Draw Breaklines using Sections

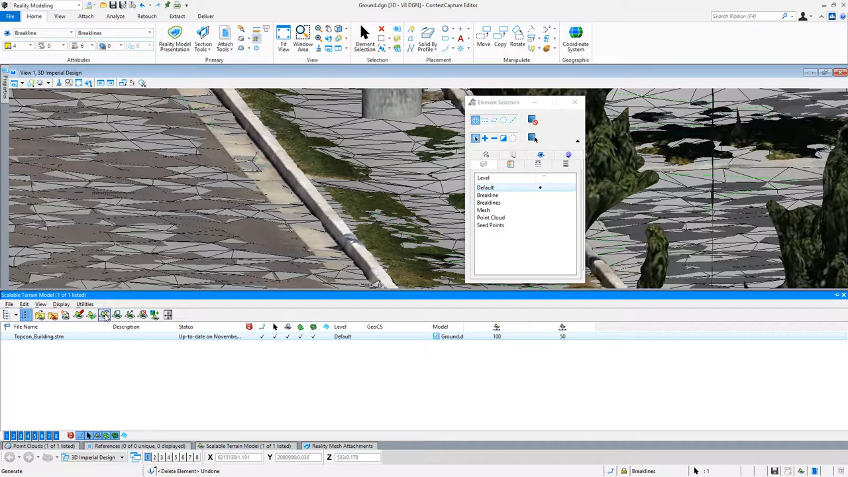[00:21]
And I'm going to expand here and look at my levels and select break lines. I see I have four of them. I could just hit delete on my keyboard. They have been removed. My scalable terrain needs to be updated. So I'm going to come in here, regenerate that, and we see now it chopped that curve back out how it was originally. I'm going to show you how we would do this the way a surveyor would do this by cutting cross sections.
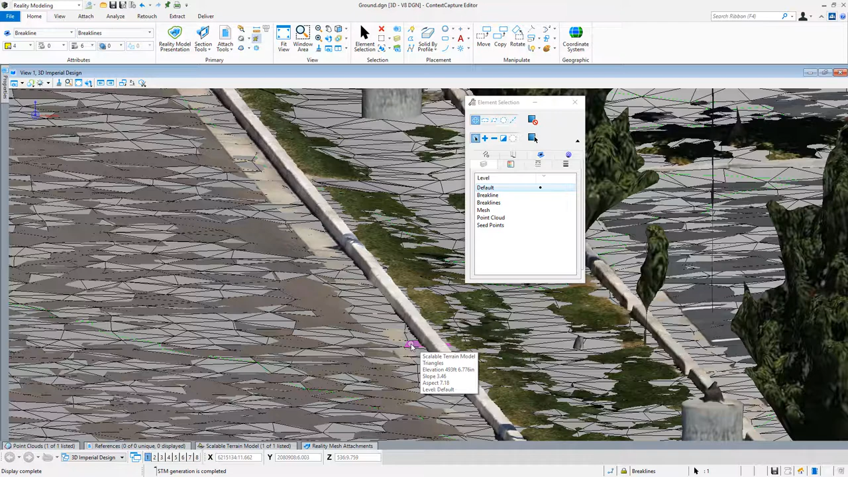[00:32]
The first step will go to a top view. So I pick my rotate and choose top view.
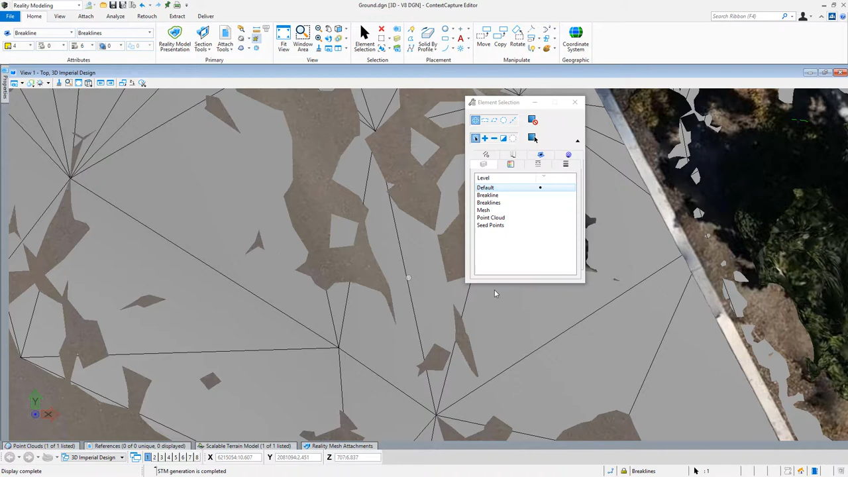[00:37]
We see here I can collapse this and I see my curb area here.
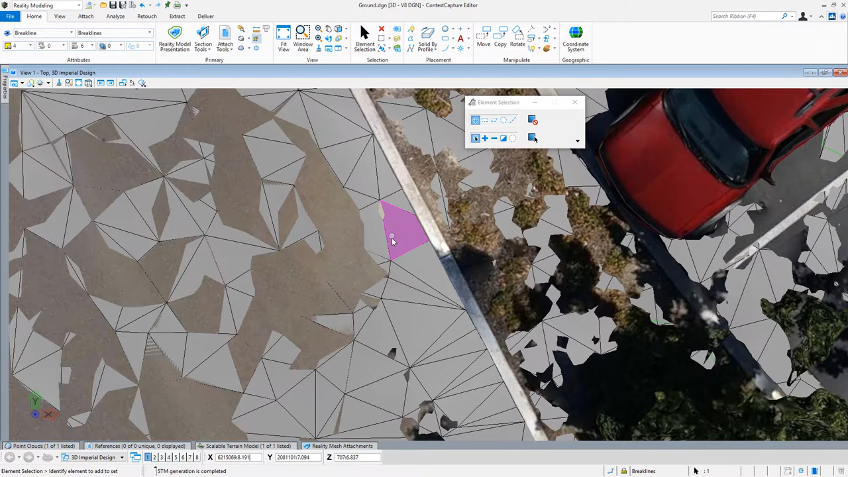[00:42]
This is the area that I want to work with. For this next part I'm going to turn off my scalable terrain mesh so that I'm not viewing that here. And next I'm going to cut a cross section.
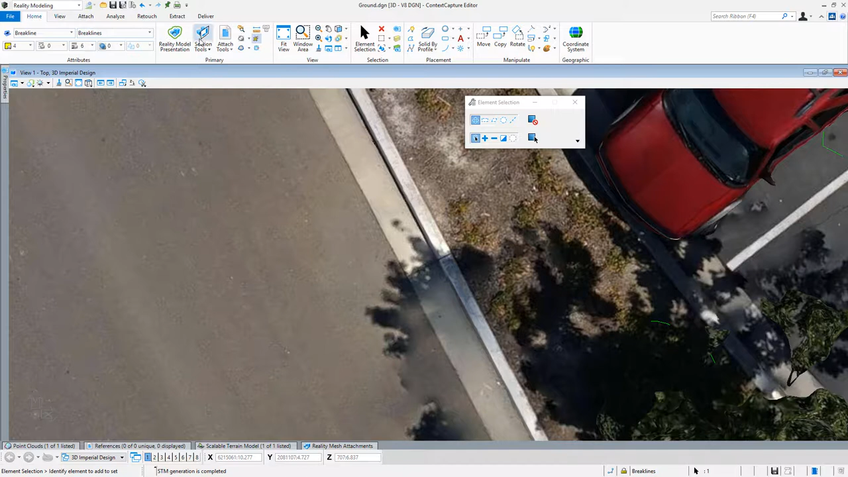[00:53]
So we have our section tools. I see here that we have a vertical one and it's going to, I'm going to call it curb. It will be a permanent section so that I could come back to this at a later time.
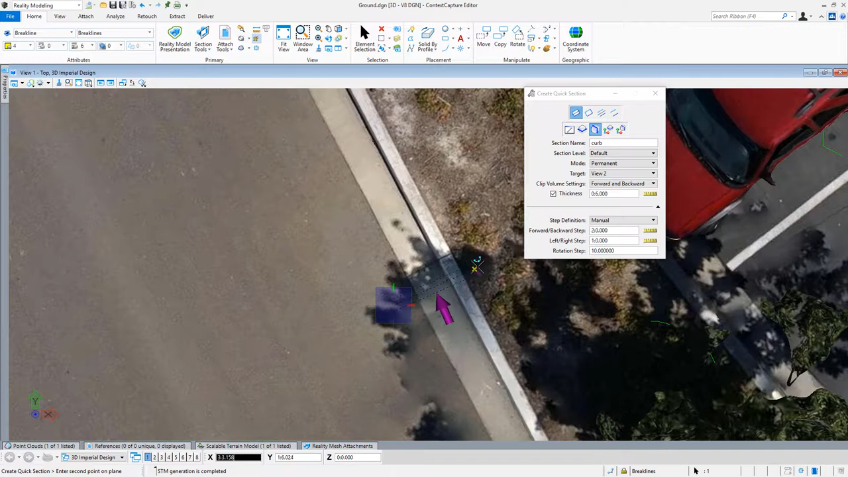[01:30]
So I'm going to come across here and show my section across here. As soon as I do that, it opens up into view two. That now allows me to draw my section. So I, once again, I'm set to a break line level.
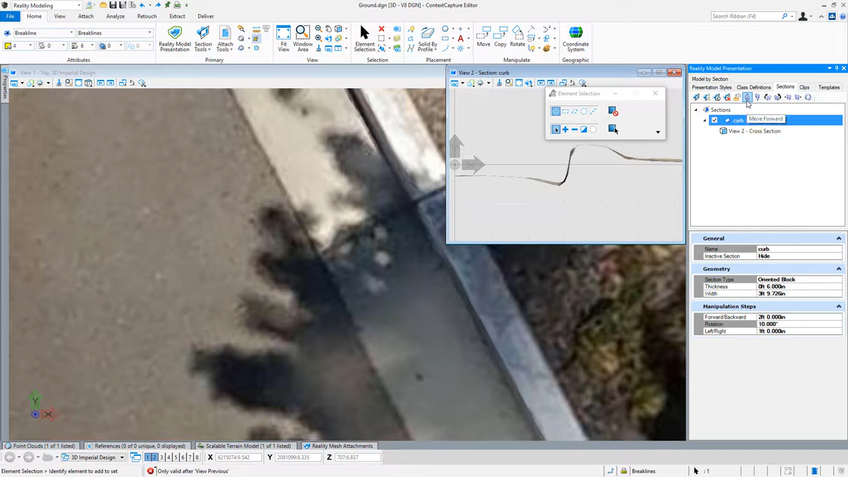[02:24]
And we also see the settings for it. So my forward and backwards. Now I can come over here and use the move forward and move backwards. If you don't have function keys set up, this would be the method that you would use to walk forward every two feet. But I actually go through and make a function key, which I'll show you here. If we go in the behind the scenes here under settings,
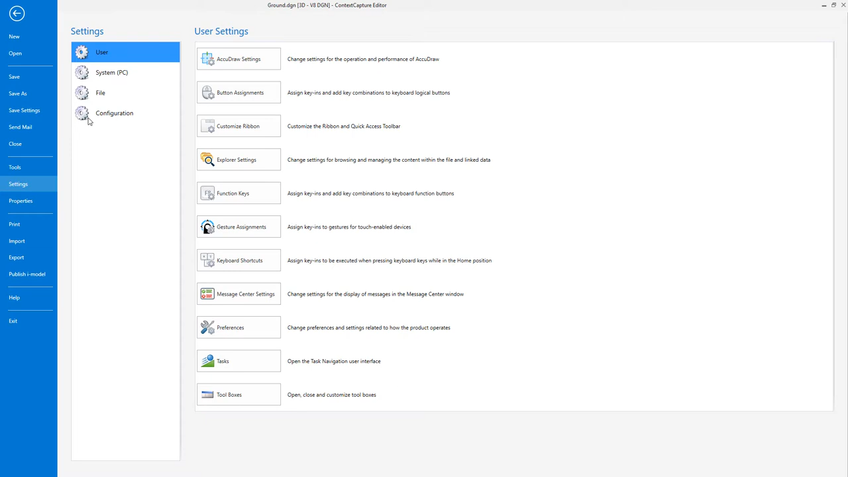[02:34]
user settings, and then function keys,
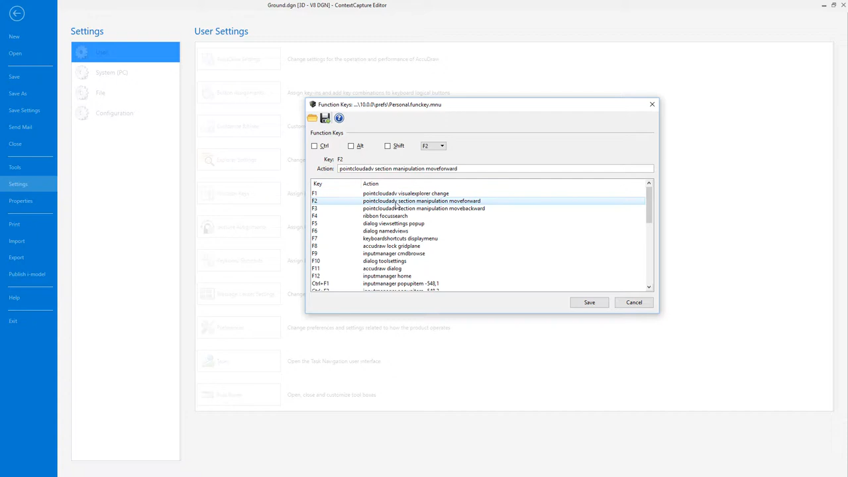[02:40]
we see here that I have F2 set to point cloud advanced section manipulation move forward. And I have one used for move backwards.
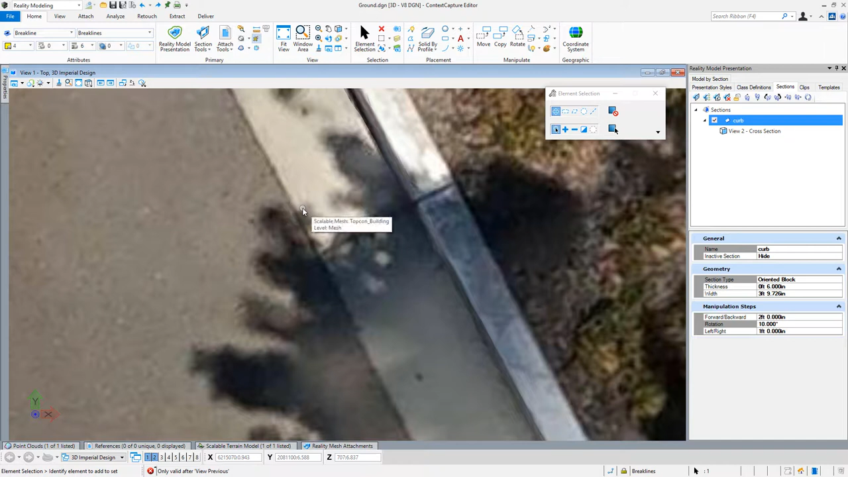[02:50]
Those can be set for you so that you could use your function keys to move forward, like I am going to show you when I proceed through this. So I'm going to close that now again. I can just walk through.
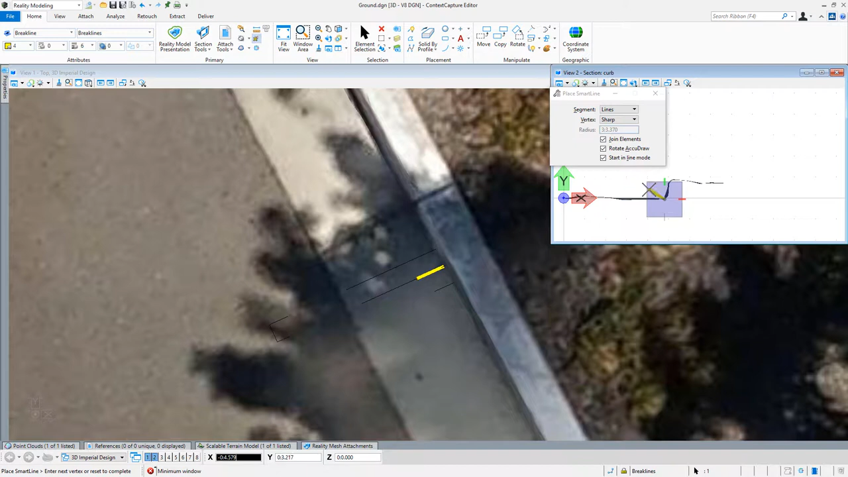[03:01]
Now I set function keys for myself here where I hit F2 on my keyboard and it jumps me forward, my forward step, which is two feet. I pick the bottom of curb again. I jump forward two feet.
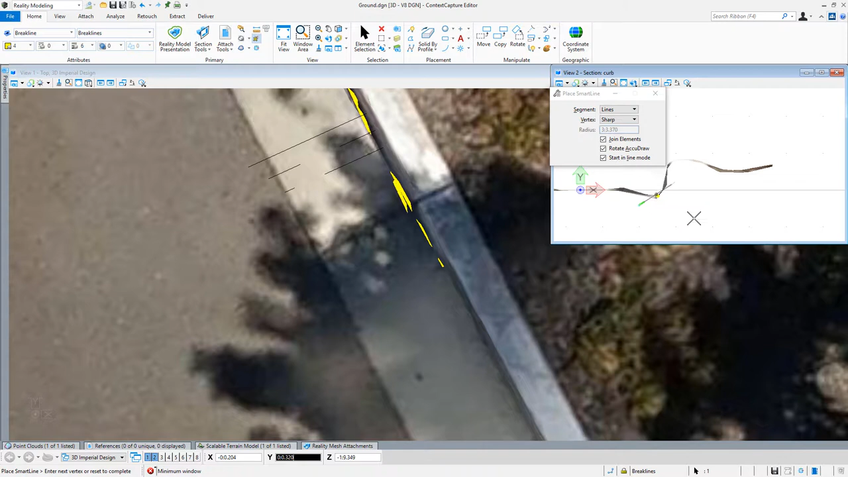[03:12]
I can pick the bottom of curb, go forward two feet, and I keep doing this all the way down the curb that I'm working with. Now we see here, if I spin into an isometric view, we can see that my curb line is drawing along the bottom of this curb.
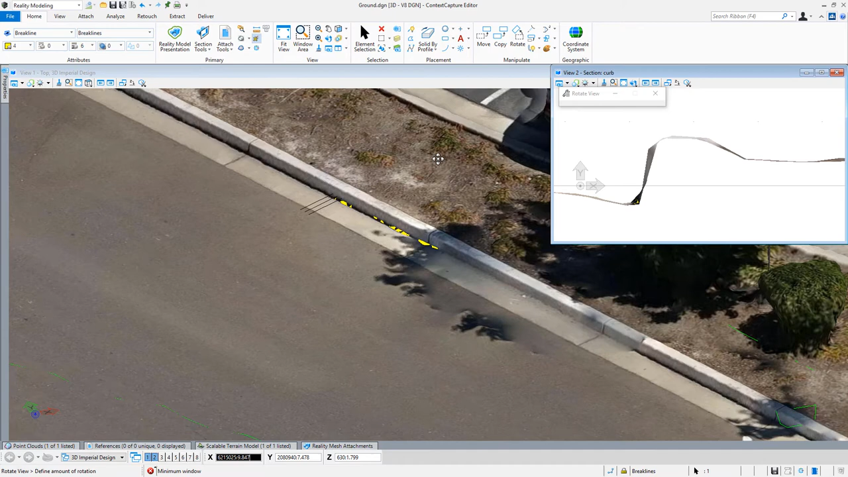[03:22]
So by using shortcut keys, my function key, I'm able to draw the bottom of the curb the same way that a surveyor would walk through here.
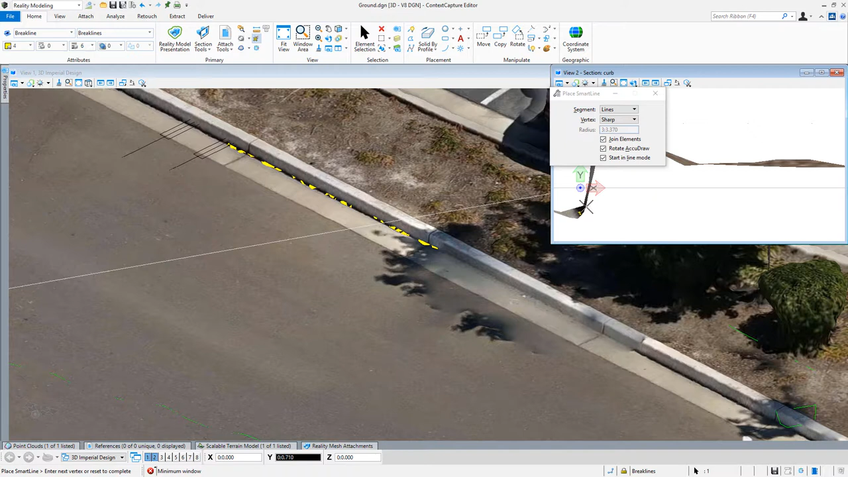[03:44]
And we see there, that's how I did the bottom of curb. Now I could reset that and come back and very easily do the same thing coming across the top of the curb.
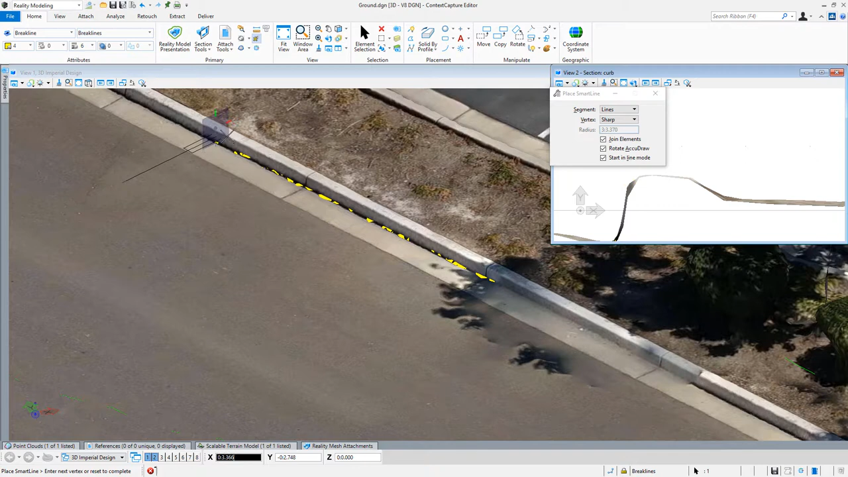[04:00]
We see now I am at the top of my curb. Now I have another function key set up to step backwards. So I hit backwards and I'm clicking and I'm just picking the top of the curb where a surveyor would normally place.
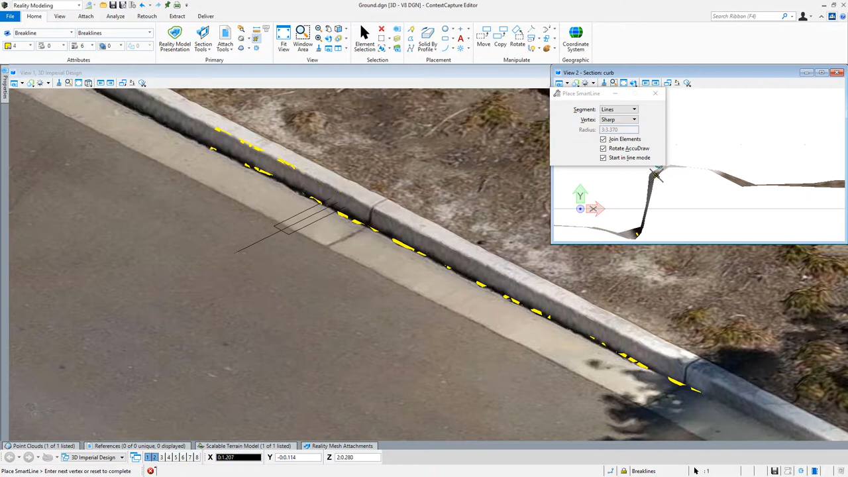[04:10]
But by viewing this in a section view, it allows me really to see how this curb is shaped and if I'm picking the right part of the curb that I want to. And we see here, I follow that same principle and I'm working my way back up the curb that I have in my section,
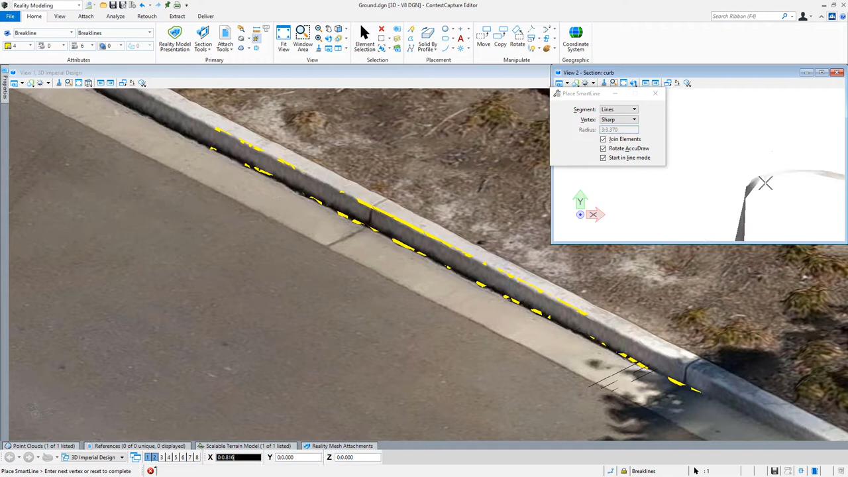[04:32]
as we see here. That's another method that I use for drawing brake lines. Since I drew them on that brake line level in my scalable terrain model,
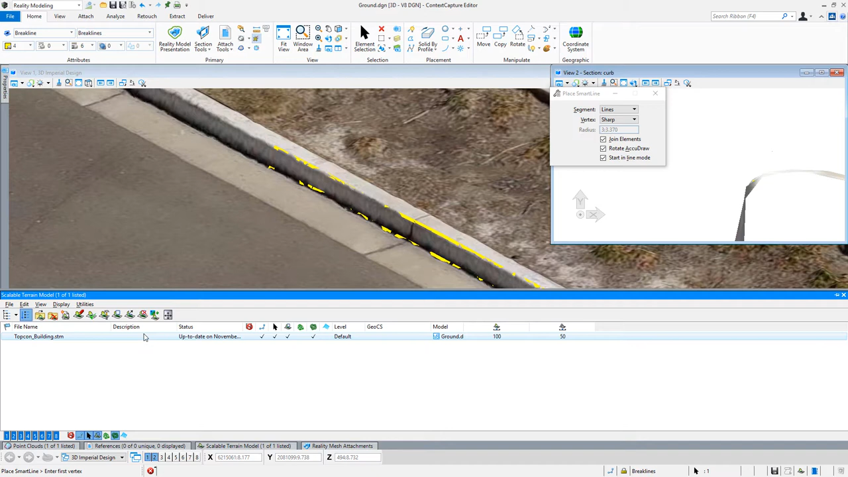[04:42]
I could just regenerate these. Because we see when I went to the modify here that it is looking for brake lines on a level.
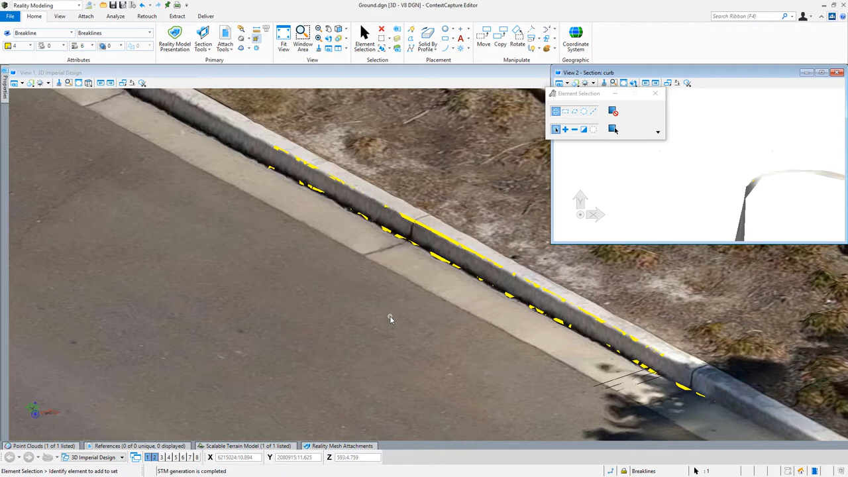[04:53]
So since that's already attached, I can keep drawing brake lines, add them as needed, and I just need to regenerate my surface. And when we look here, put on my mesh, we see now it is going up and beyond around this.
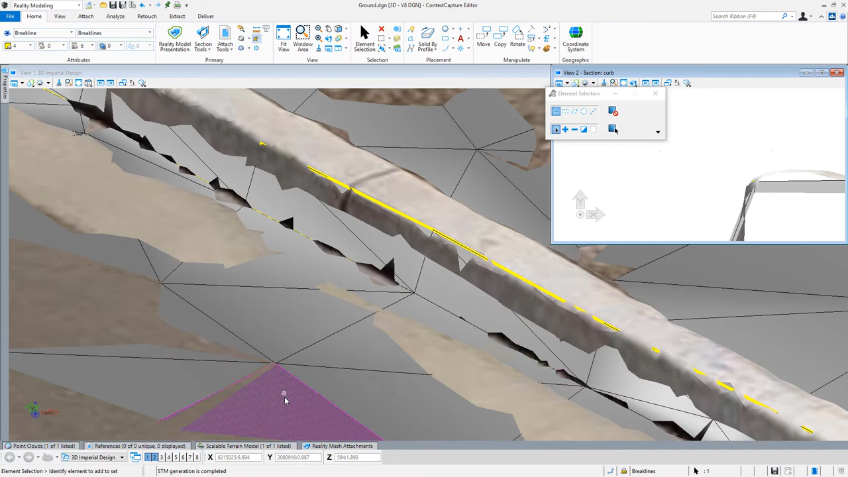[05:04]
I can turn off my reality mesh so that we no longer see that.